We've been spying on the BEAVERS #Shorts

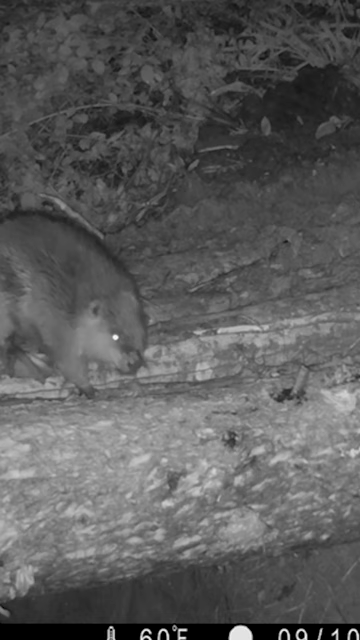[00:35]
doing on the trail cameras they were they're walking a lot around the enclosure so that's normal good sort of normal behaviour.
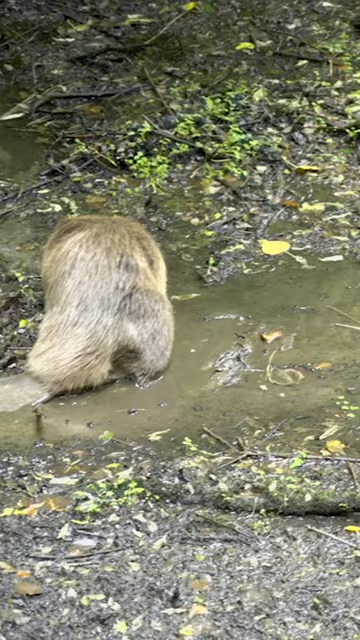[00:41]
Do you mean do you mean checking the perimeter seeing how far they can get to it? Yeah there was one that was sort of climbing I think it was the male it was he was sort of climbing up up against the grill and you could even
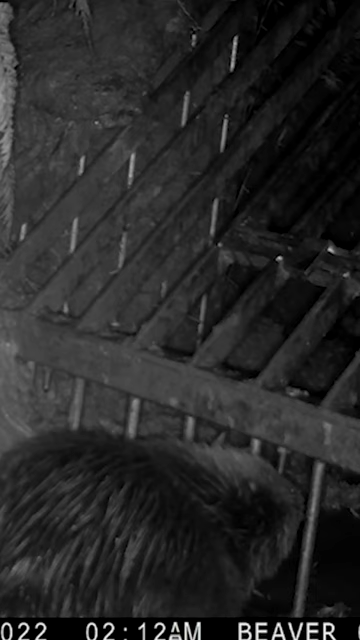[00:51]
hear him just tapping away at the metalwork just sort of having a bit of a chew obviously realising that he couldn't get through it.